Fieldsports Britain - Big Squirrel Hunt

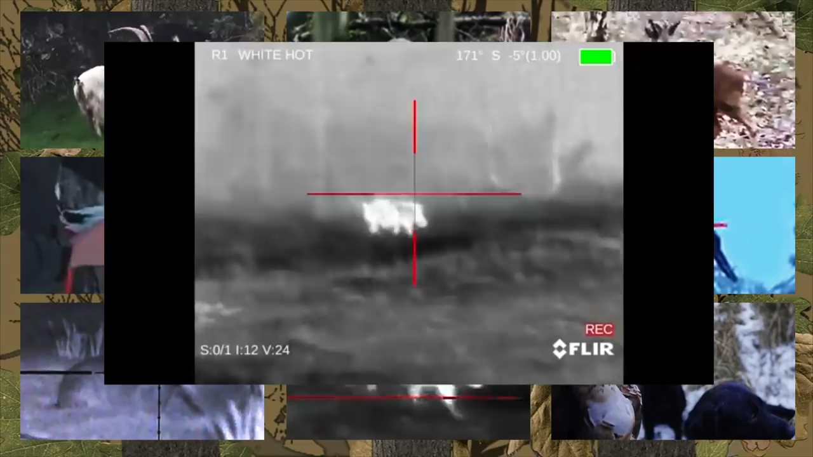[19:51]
American Robert Errington from Deer Meat for Dinner puts up a thermal crossbow hunt, two massive wild boar caught clean and cooked.